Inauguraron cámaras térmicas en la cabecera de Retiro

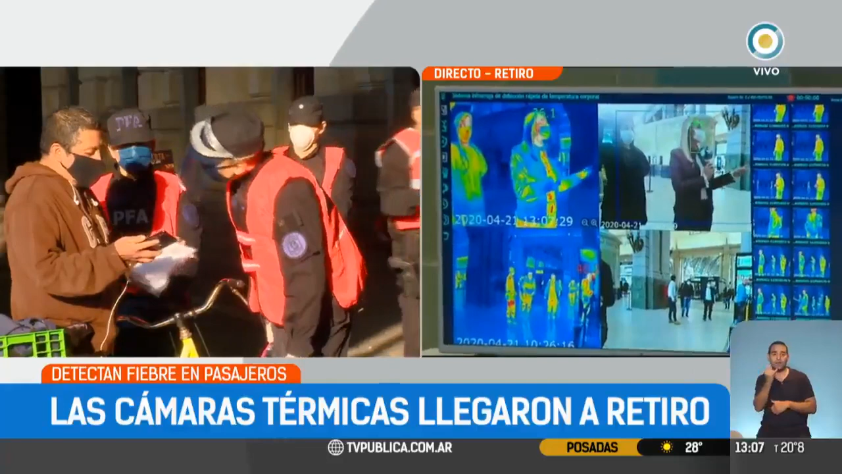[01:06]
ustedes lo pueden ver ahora en pantalla, la silueta.
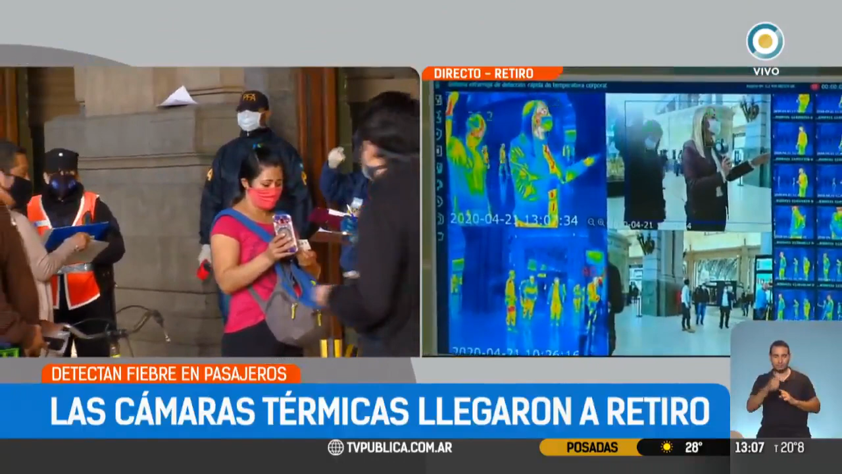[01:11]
La gente va entrando y la cámara va mostrando si la persona es alta, baja, con rulos y ahí arriba le va mediendo la fiebre.